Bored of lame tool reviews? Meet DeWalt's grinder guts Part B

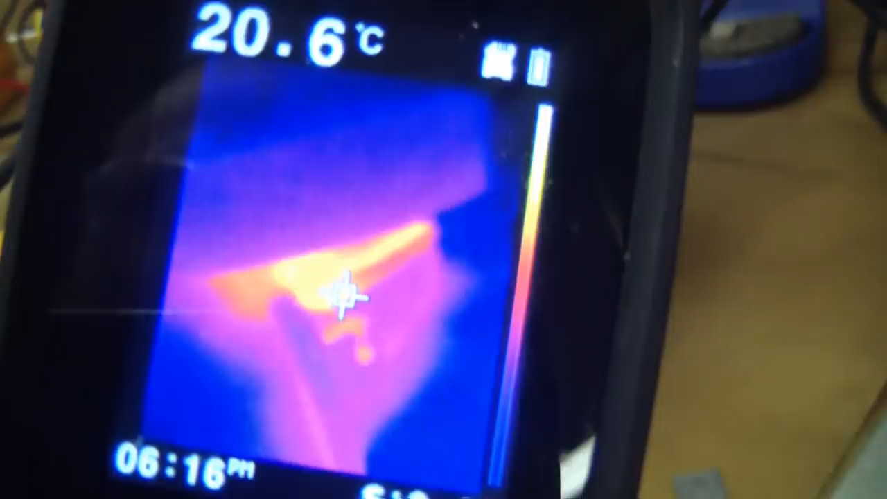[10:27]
On screen: spot 20.6°C
It's pretty cool as a cucumber there, 5 degrees. I don't know.
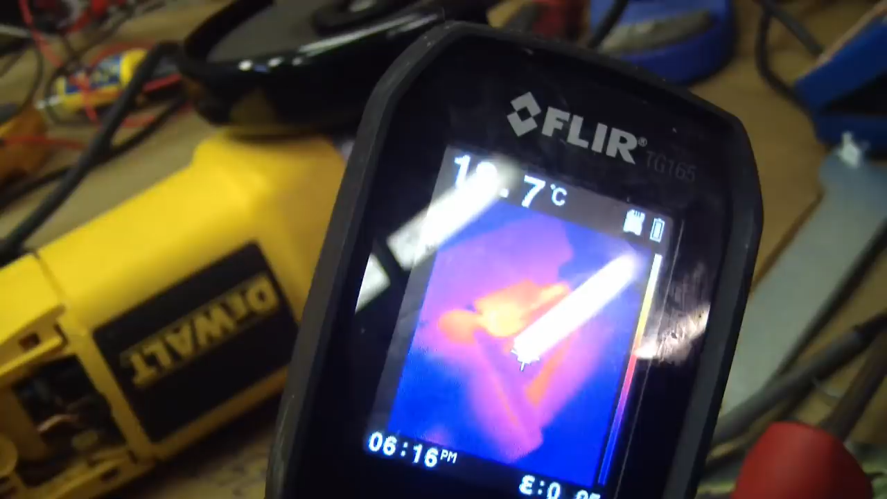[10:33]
It's not very hot in the shop. Obviously, it got my winter coat on.
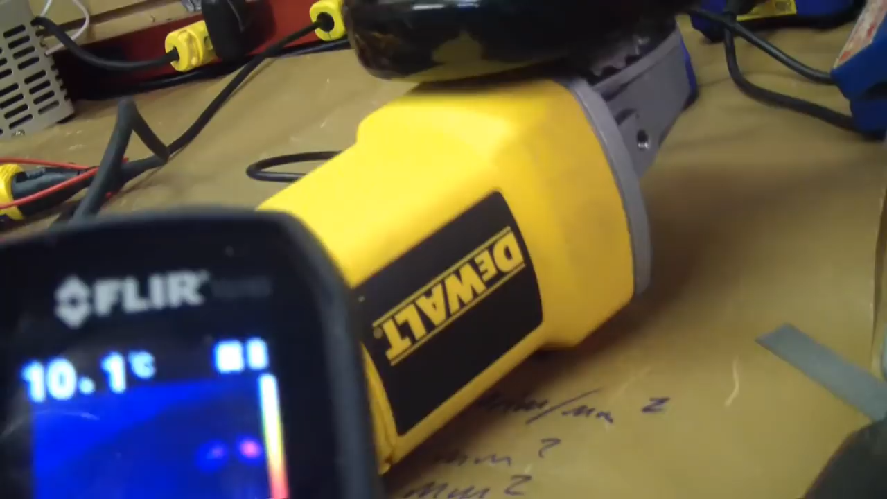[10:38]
On screen: spot 10.1°C
And there's the interesting thing is there's a lot of heat built up in the gearbox already. That's not even working
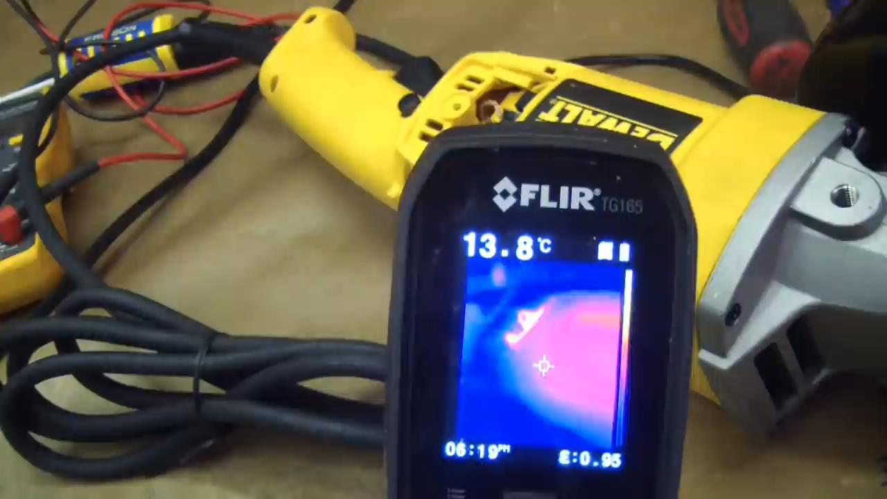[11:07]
On screen: spot 13.8°C
So now I'm going to torque stall it and what that entails is putting the lock pin in and locking it And then I'll slowly increase the voltage
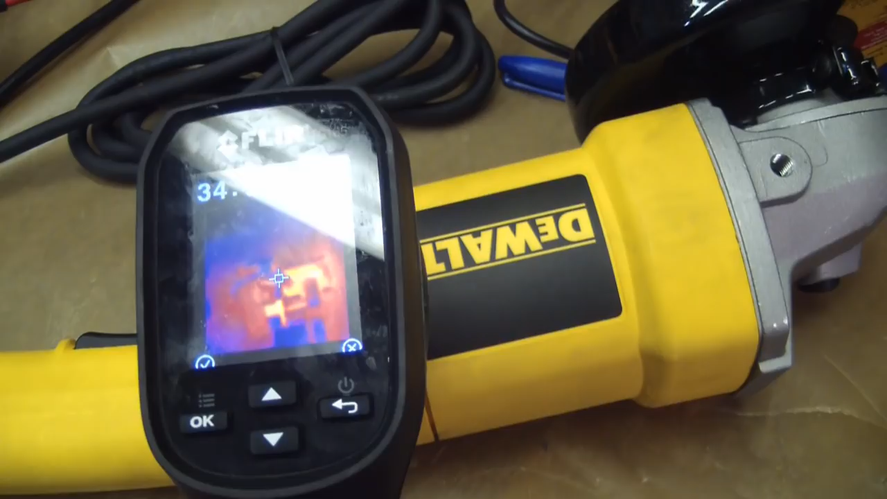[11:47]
I'll take a shot of that And actually the motor shaft is what's
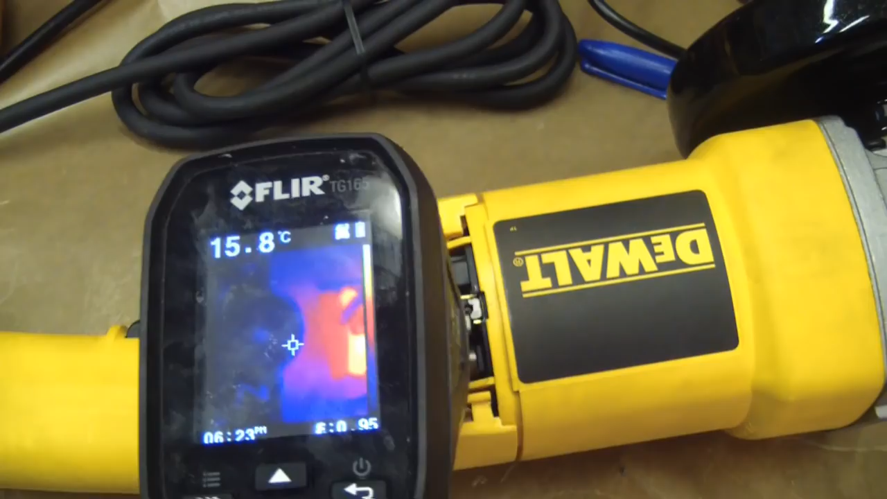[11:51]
On screen: spot 15.8°C
the hottest there commutator bars are fine there's that It's deceptive because it's self auto ranging here.
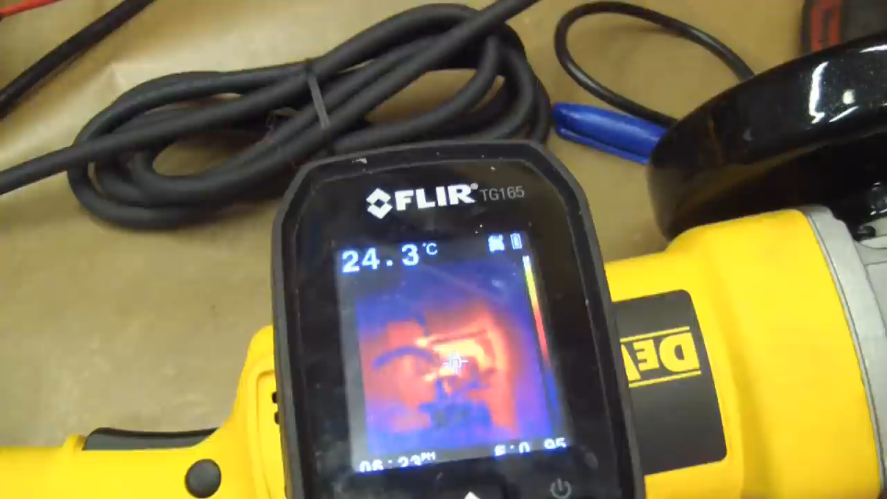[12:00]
On screen: spot 24.3°C
It looks red hot, but it's not. It's only 30 degrees C
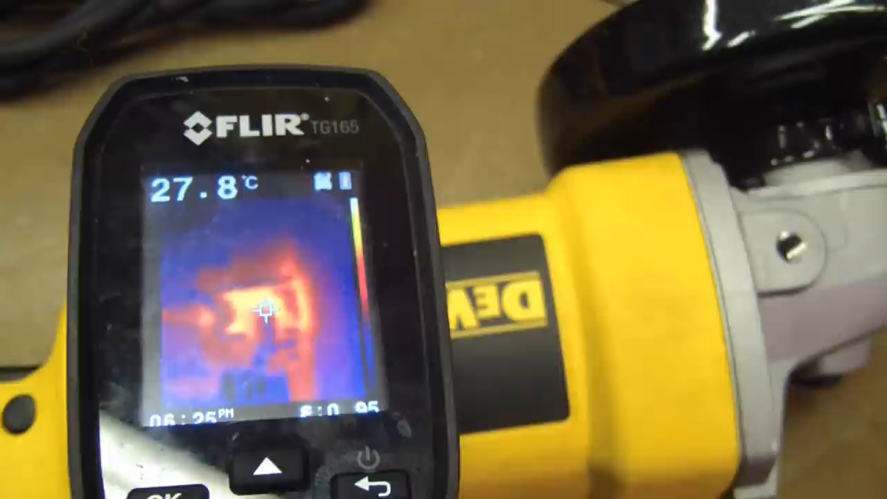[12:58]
On screen: spot 27.8°C
Warm but not smoking not even close to smoking
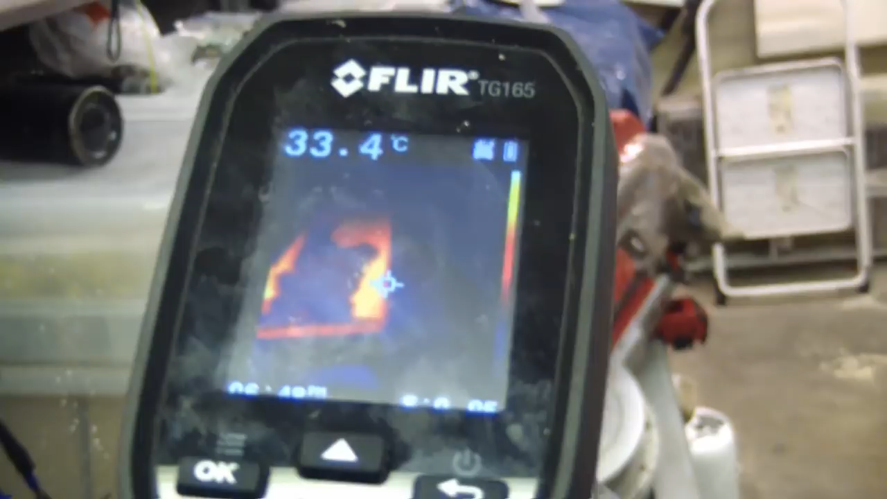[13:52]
On screen: spot 33.4°C
That's a 20 amp breaker So there's the workpiece got nice and hot And
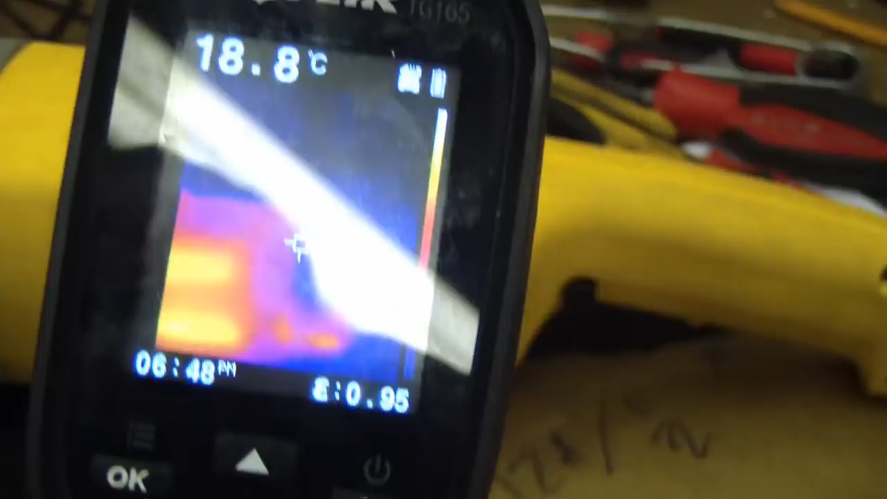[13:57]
On screen: spot 18.8°C
There's the saw rather grinder handles nice and cool
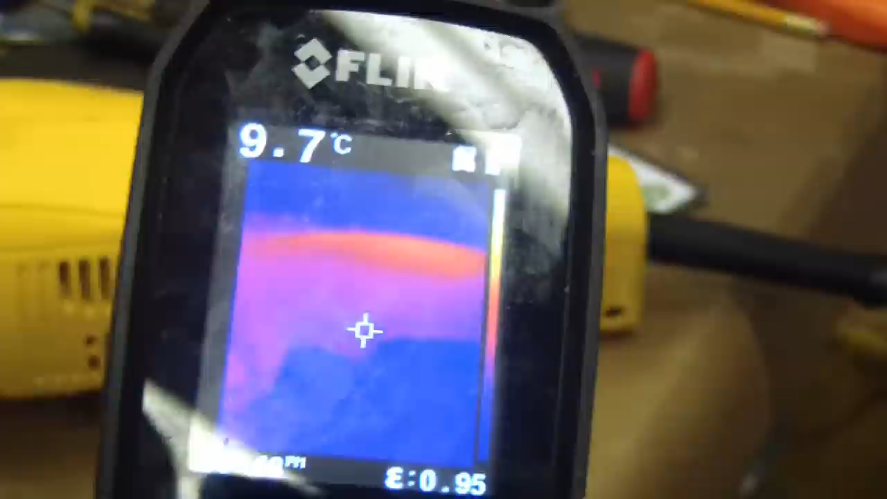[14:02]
On screen: spot 9.7°C
Brushes a little warm no big deal